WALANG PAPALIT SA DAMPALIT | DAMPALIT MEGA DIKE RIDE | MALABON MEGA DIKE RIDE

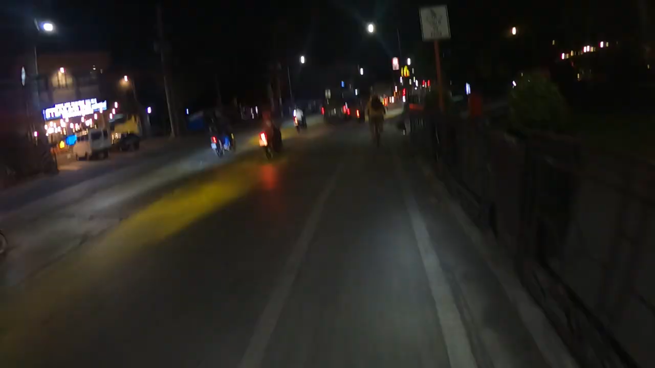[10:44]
Ayan, oh. Maganda din kulay dito sa Valenzuela. Paggabi.
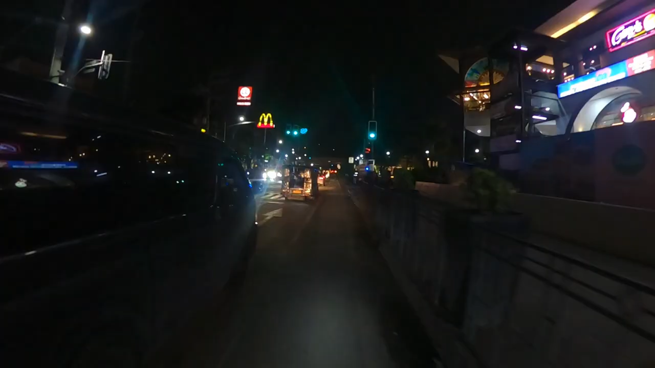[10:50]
Ayan, sa may bandang kanan natin.